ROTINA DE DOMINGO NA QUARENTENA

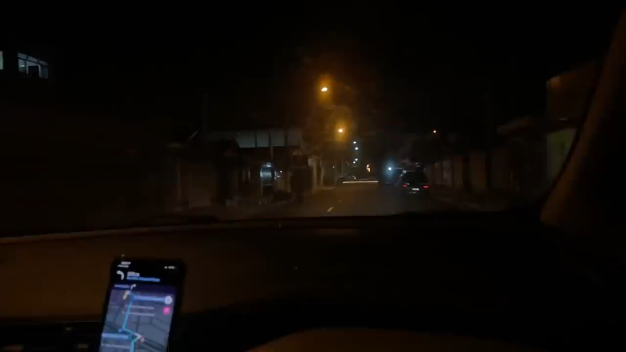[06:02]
Gente, ixi, mãe, tá fechada. Eu acabei de olhar.
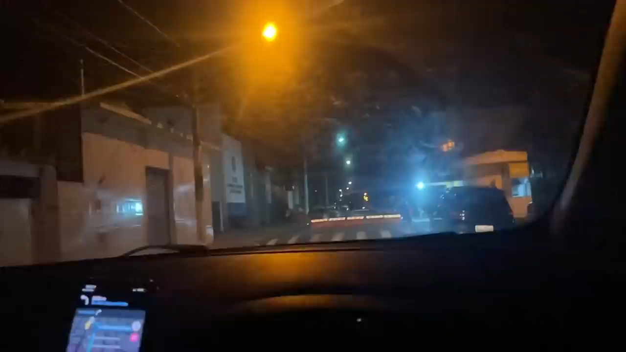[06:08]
E eu dei a volta, vim por outro lugar, justamente por isso. Sempre tá fechada essa rua aqui.
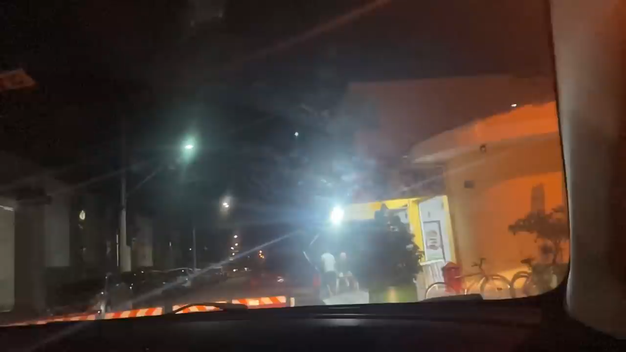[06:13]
Não, mas não é essa, essa eu vim por outra, porque aquela sempre tá fechada. Mas essa aqui também tá, porque é a rua onde tem uns carros de polícia, eu lembro que tem sempre uns carros de polícia, eles sempre tá fechada. Aqui é...
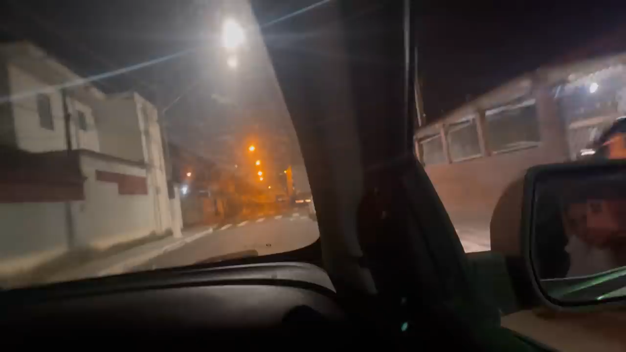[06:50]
Minha mãe tá usando GPS, que ela também não sabe chegar. Que eu sou ruim de... Como vocês estão vendo, gente, tá tudo fechado. Tipo, não tem ninguém na rua. Tô até em carro.